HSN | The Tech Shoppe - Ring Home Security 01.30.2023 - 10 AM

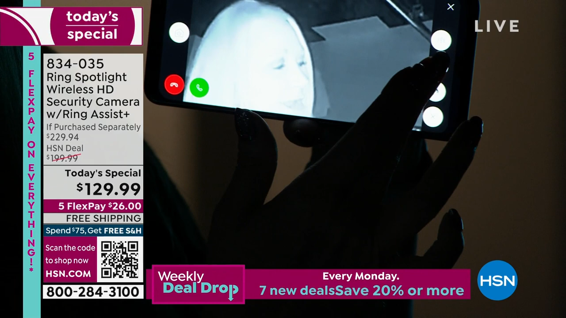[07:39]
Maybe it's your business. I can turn on the light. Oh boy. So that's really bright, right? It's like looking at the surface of the sun.
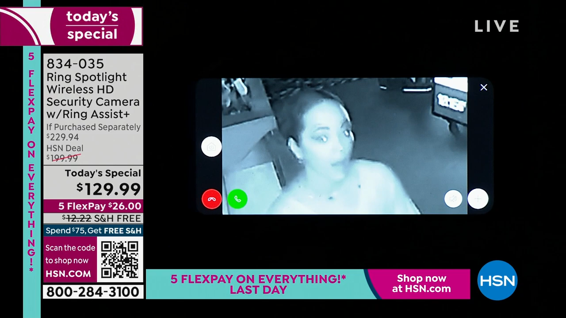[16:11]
I've been in Panama and been able to talk to delivery drivers. Oh my gosh. That's amazing. And look at that infrared night vision.
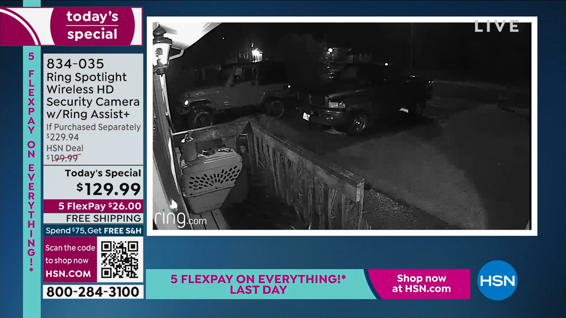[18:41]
You can make out, okay, that's a Jeep. That's another, uh, pickup truck that you're picking up. So here's the thing. You got to get at home. This is, there's a reason why they are the number one brand.
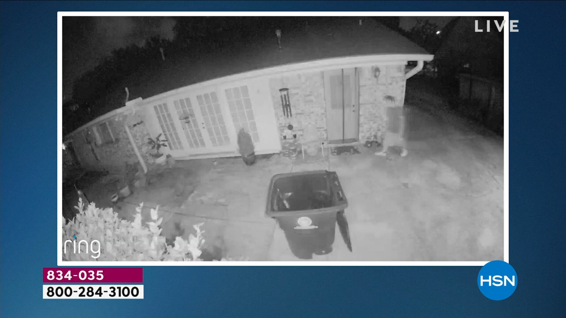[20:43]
The light is incredibly intense. It's very bright. And what I like about the fact that you can switch that is, uh, you can go night vision and just take a peek at what's going on.